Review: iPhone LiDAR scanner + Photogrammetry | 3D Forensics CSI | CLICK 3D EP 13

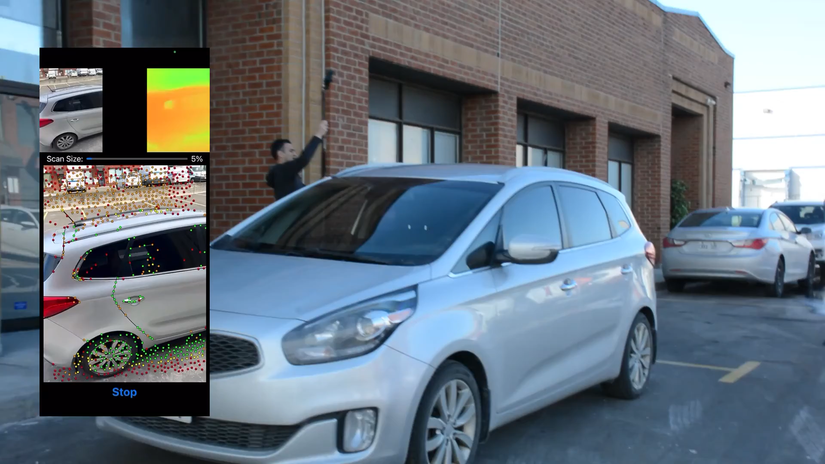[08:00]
And I guess I should have also mentioned that I'm going to use the parking lines on the ground to create a kind of set of controls. So, I'm going to make sure I get that there. And I'm going to turn back and get this part of the car.
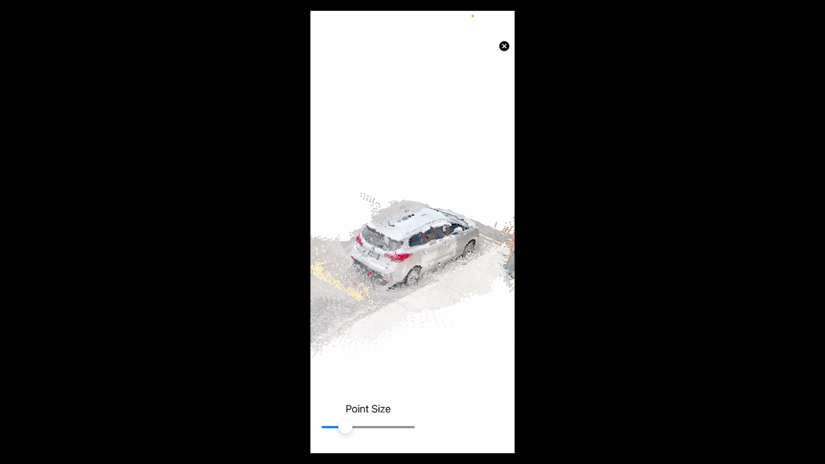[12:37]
But again, if you look at the door here, there's clearly a problem here.
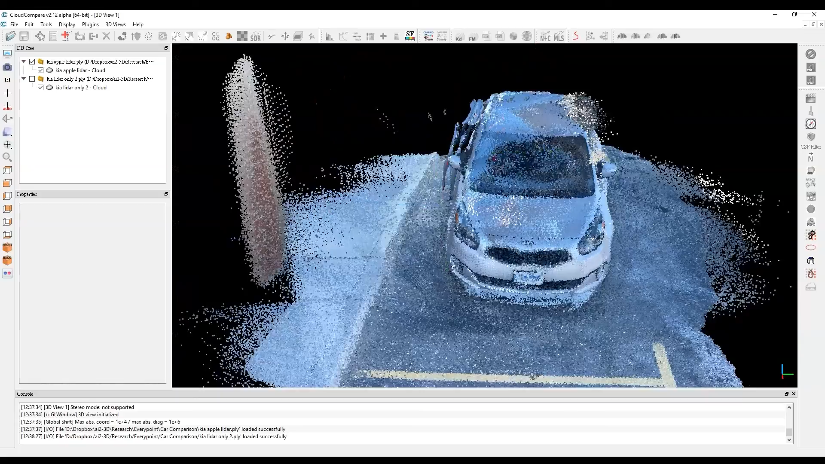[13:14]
So, I brought in some of the data from just the LiDAR points only that come straight out of the iPhone. And you'll see that it's not all that attractive.
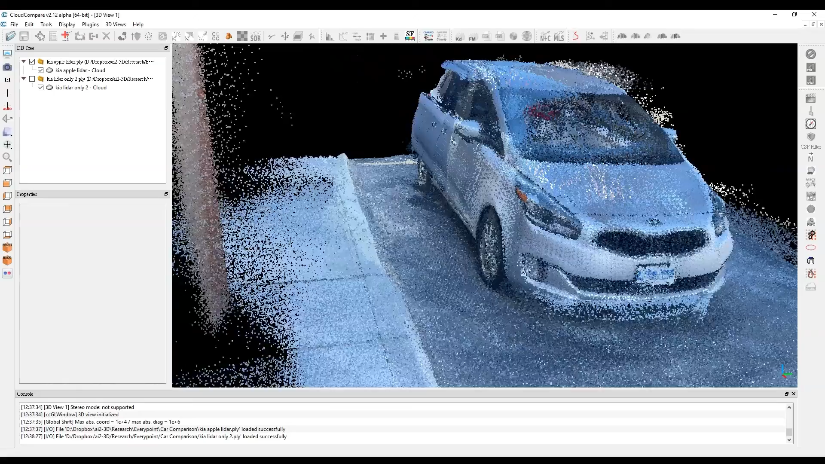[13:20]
And this is one of the issues that I had where I had these two doors. So, for every loop that I went around, for whatever reason, it didn't clear out this part or didn't figure out that it was registered on this part of the vehicle.
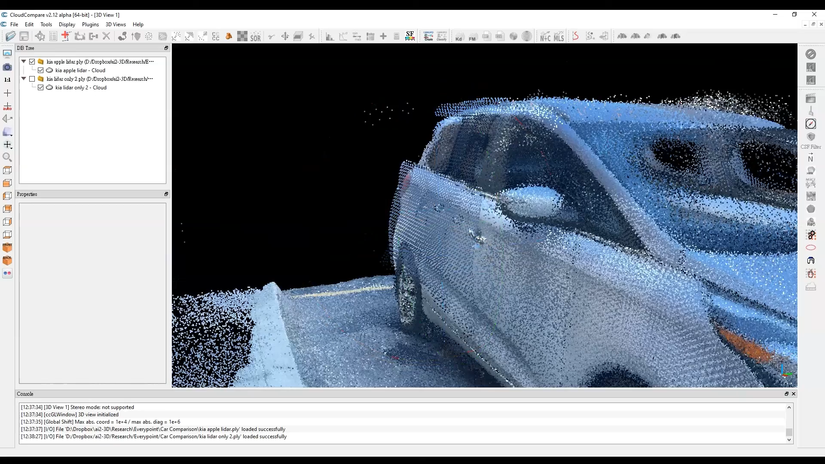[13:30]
So, you can see there's quite a bit of noise.
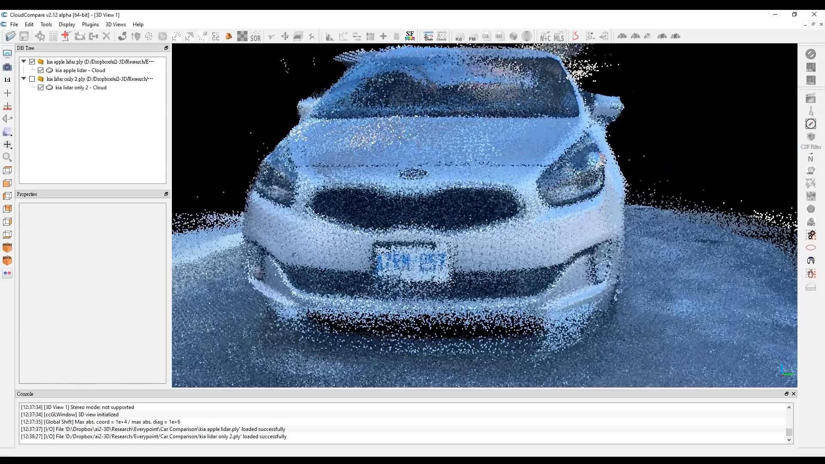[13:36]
You know, it's not really crisp where the license plate is. And up top here, a ton of noise off the edge.
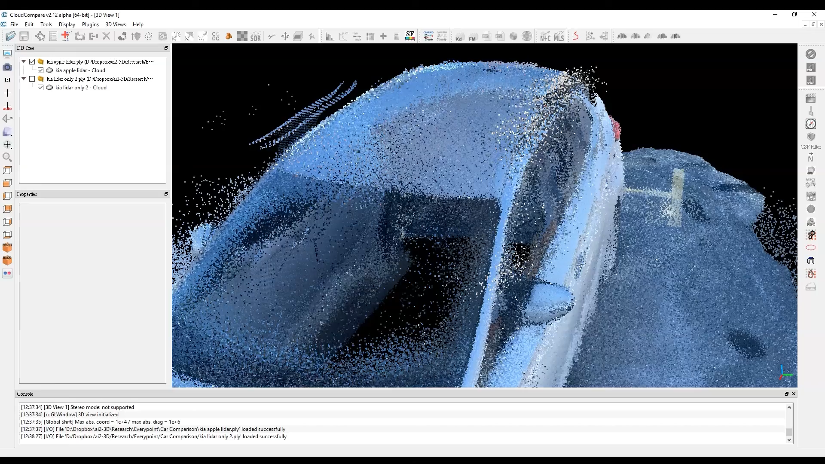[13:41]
So, I'm not all that impressed with it.
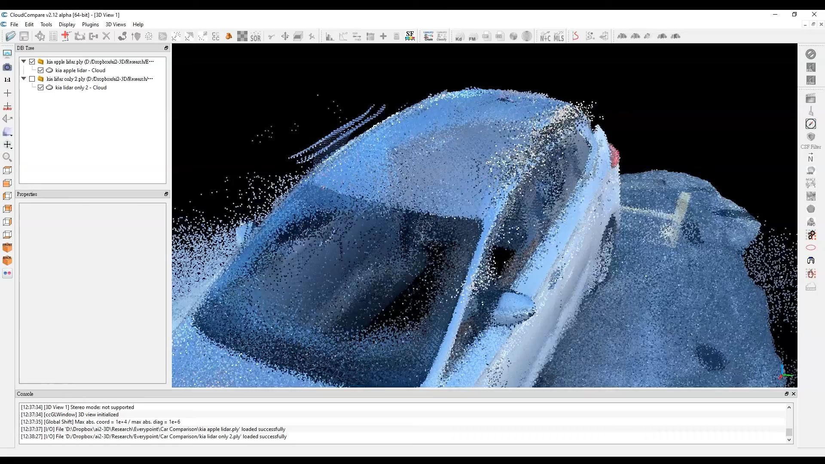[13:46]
Actually, I just noticed here, too, on the back side of the vehicle here, you can see there's actually two sides here.
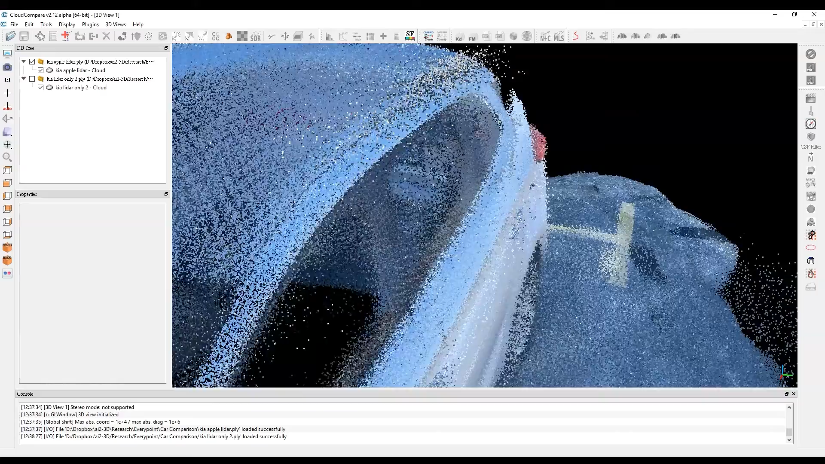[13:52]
So, it's kind of overlapping at the back.
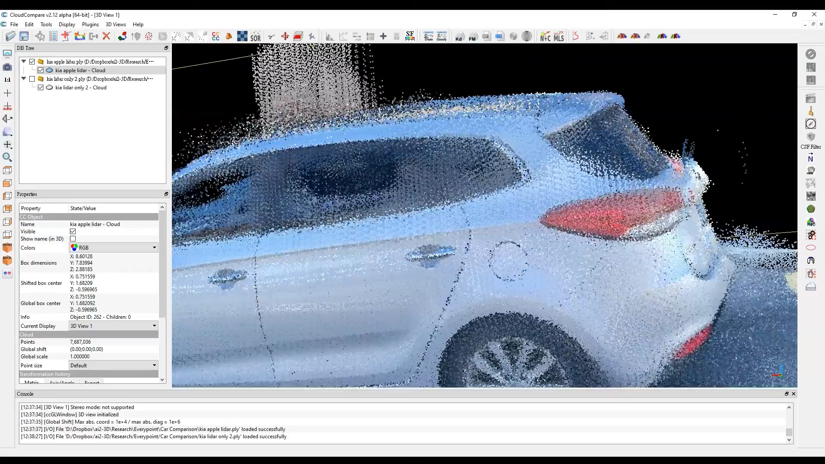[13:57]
So, for whatever reason, the creating loops, I thought that was actually going to help give it a
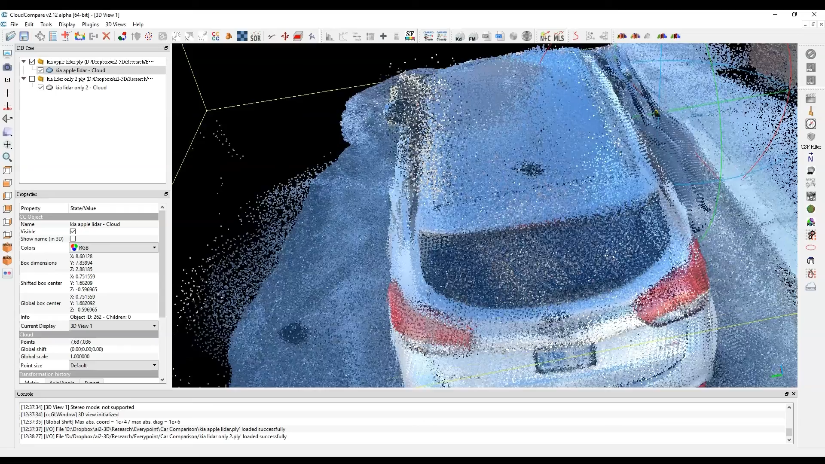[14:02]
little bit more to work with and maybe do some kind of a registration where it closes out the loop.
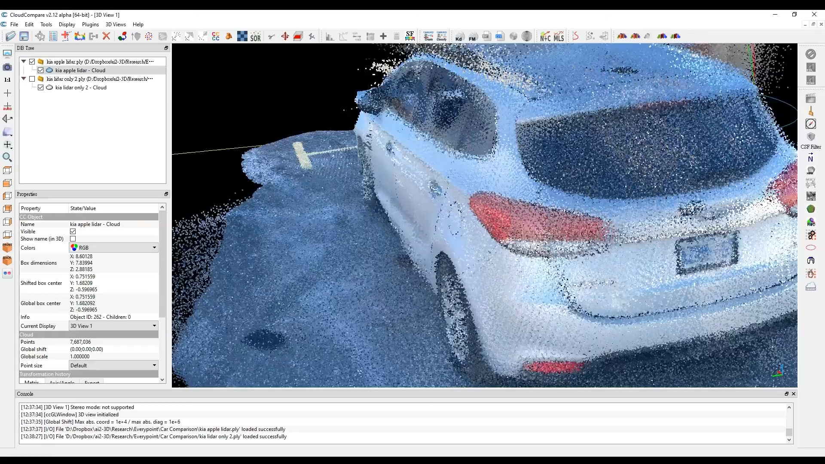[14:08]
But that's clearly not the case. So, in this regard, this is not a great model. And let me switch to the other one.
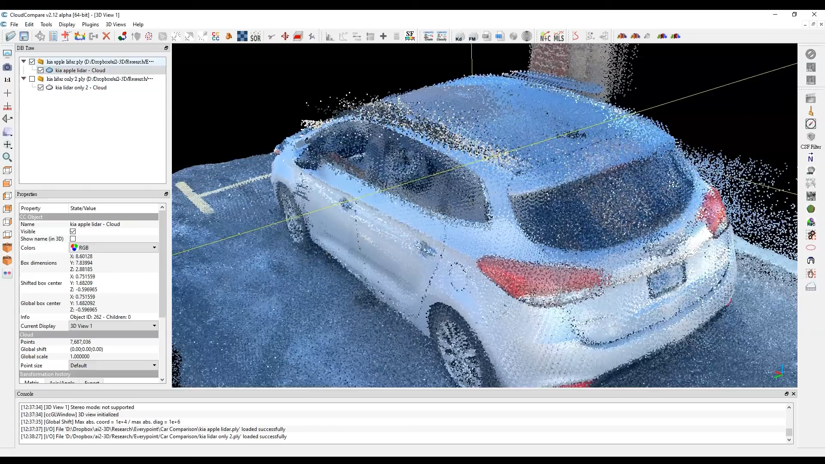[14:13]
So, I'm going to shut this one off. This is the second one that we did. The third one had the same problems.
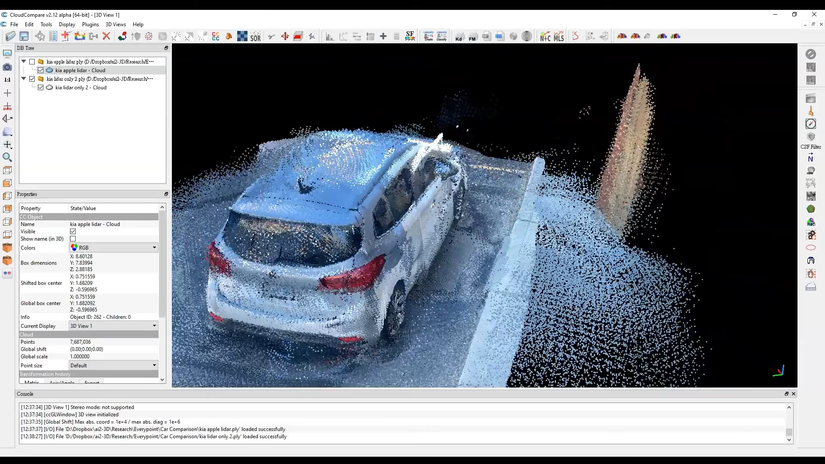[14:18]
But you can see, you know, I've got a lot of noise here.
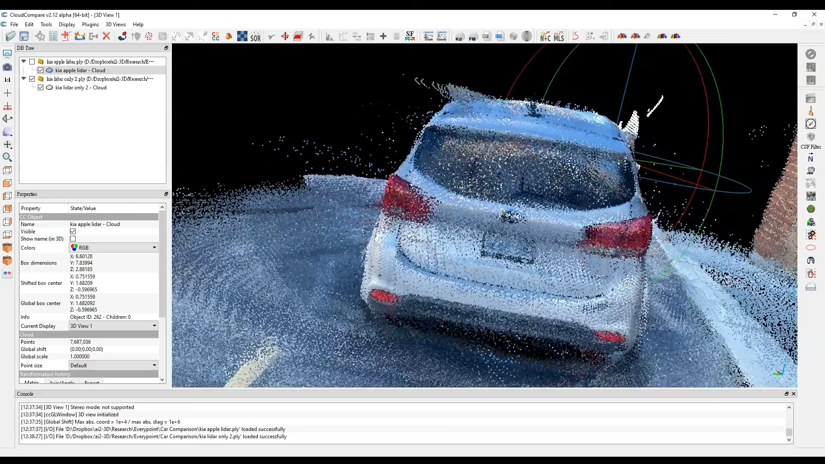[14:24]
A lot of noisy points off the top and a lot of points off the side. So, there's clearly some issues.
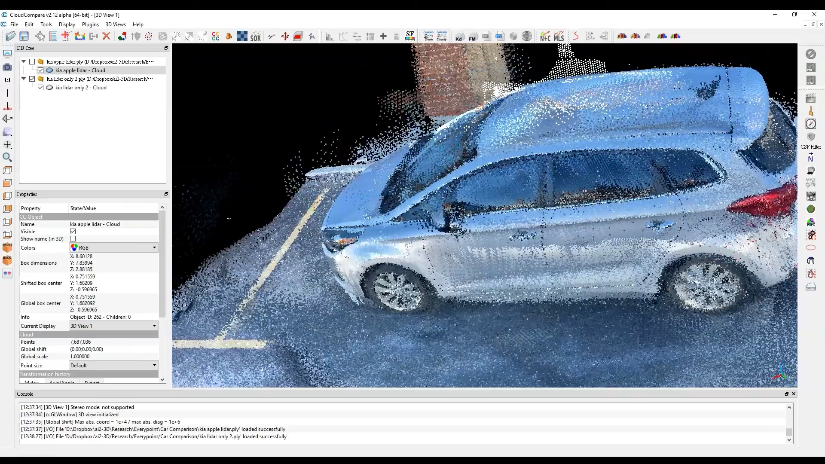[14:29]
This was in the shade, just so you know. It wasn't in direct sunlight. There was a bit of sun in some cases, but it wasn't in this particular area.
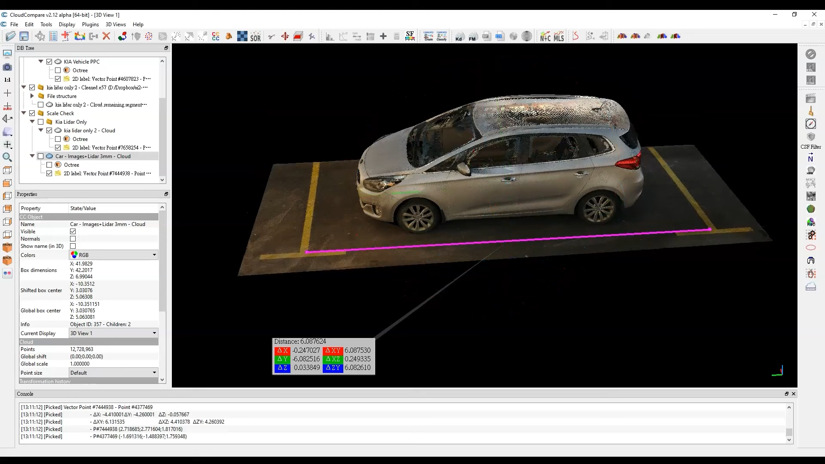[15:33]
Now, the top here, I could have gotten a little bit more data by getting a little bit higher with the scanner. But that's okay. I think for what we're after today, it should be absolutely fine.
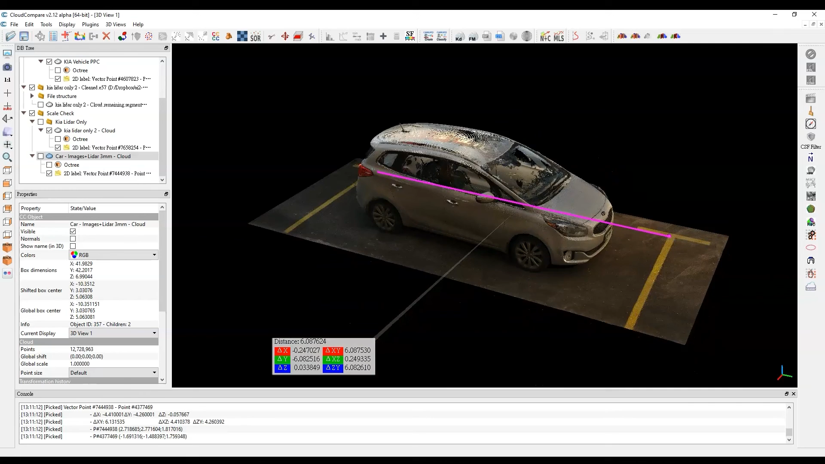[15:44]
And as you go to the other side, same thing. Nice and crisp, clean data. You can make out a lot of the little details, which is great.
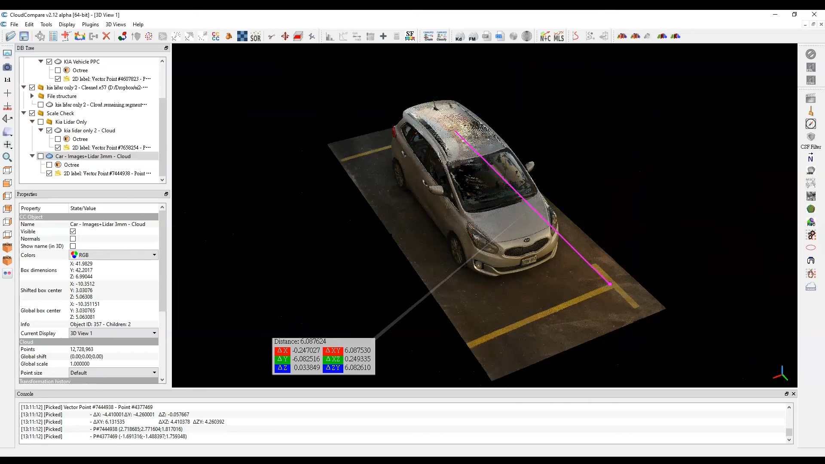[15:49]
Now, on the parking lines that were on the bottom here, I took a quick measurement and it's about 6.087. So, let's say 6.09.
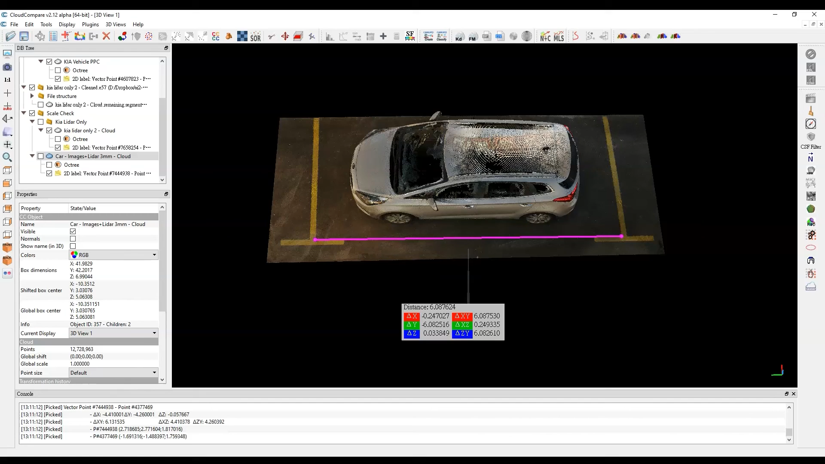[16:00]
It's getting close to, you know, 6.09 or so. And that's sort of from this corner to this corner on the ground there between the lines. So, this particular model looks really, really great.
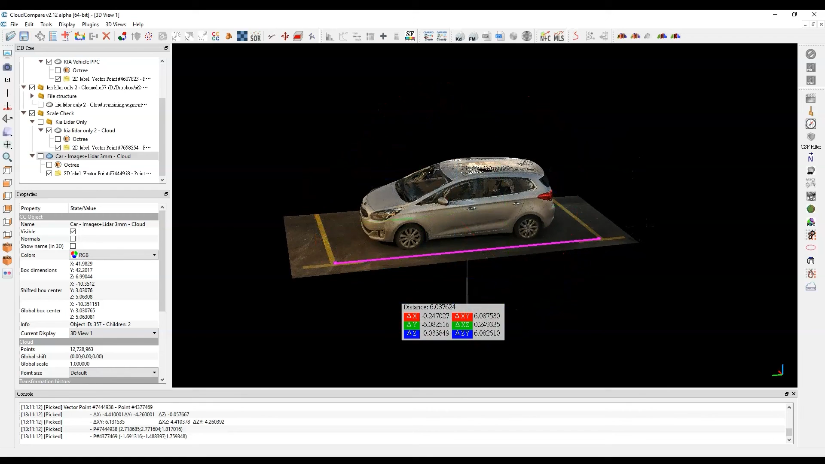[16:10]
Let's look at just the LiDAR data from the Apple iPhone. Okay. So, this is the Apple iPhone LiDAR data.
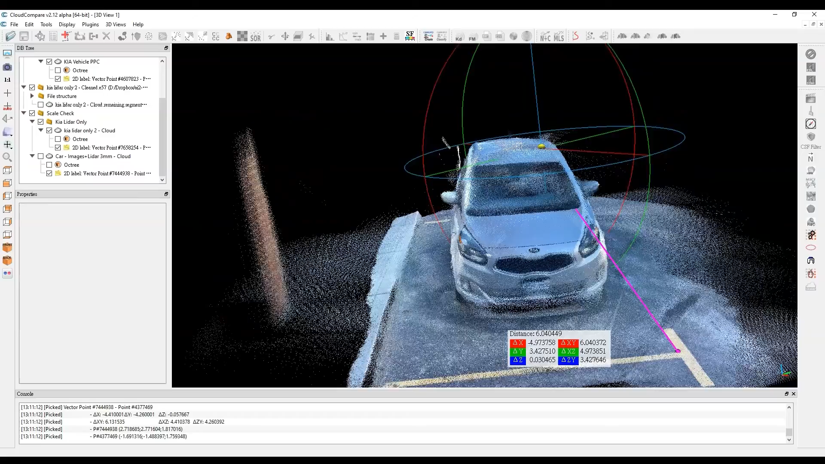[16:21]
And I've done a little bit of cleanup on this. Not too, too much.
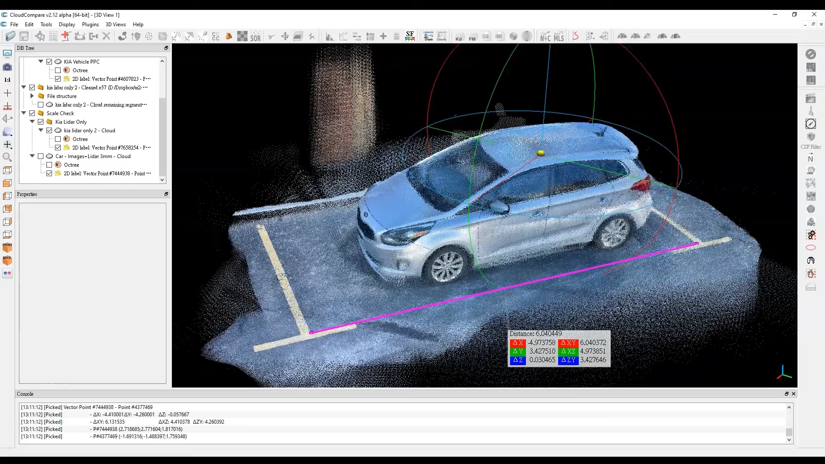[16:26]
But I actually did more cleanup on another model and I'll explain that a bit later. But you can see right off the bat, it's very fuzzy.
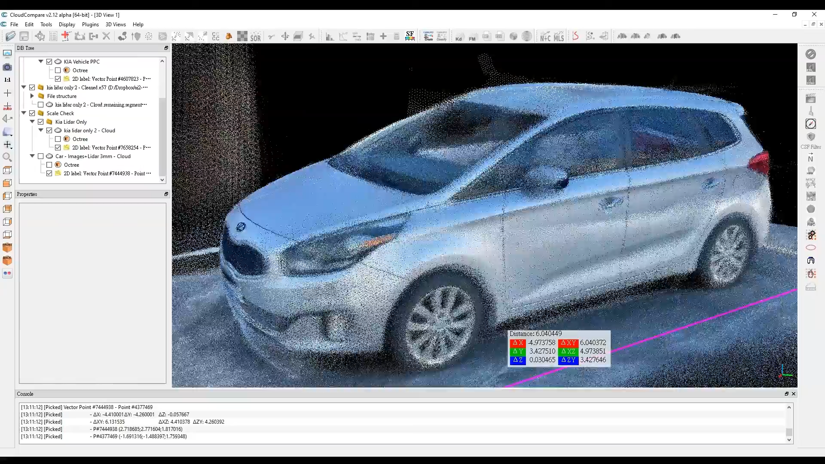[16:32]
There's a lot of noise, not as crisp on the details, but, you know, generally okay.